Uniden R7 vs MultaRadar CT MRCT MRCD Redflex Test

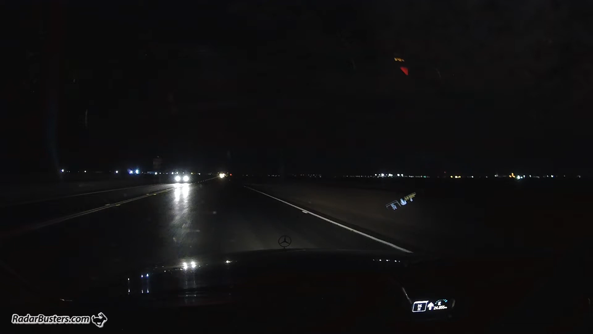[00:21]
okay here we go we have the unit in R7 on K wide and MRCD on now interestingly enough as we're here to test MRCD it just so happens that there is a low power red flex system up here on our right so we're going to hit a red flex system and then the MRCD system back to back so interesting you see two very difficult systems 24055 is the red flex system we're passing that now 24055 it's going to the rear side and into the rear
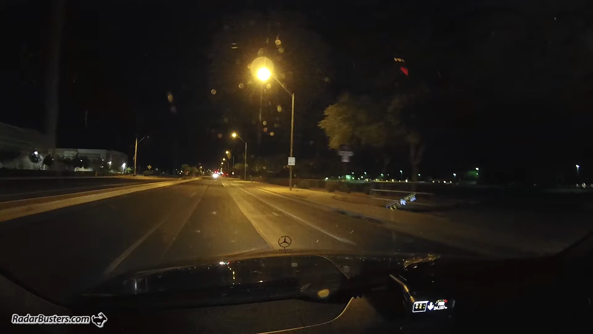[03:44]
We've got a 24.157 now. Could be picking up the other system that's facing this direction on the other side of the road.
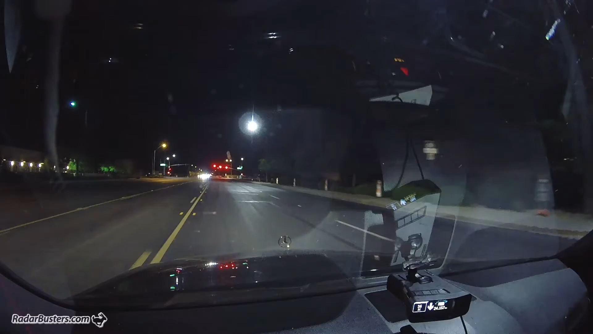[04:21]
Okay, now interesting with the unit in R7, getting the MRCD all the way back here.
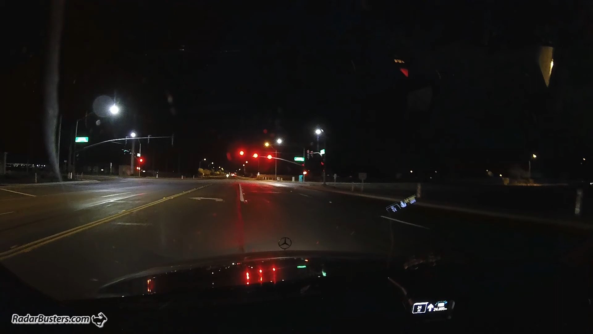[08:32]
Let's go. Let's go. We're getting actually a 24-05 and a 157, and that's these systems up ahead here.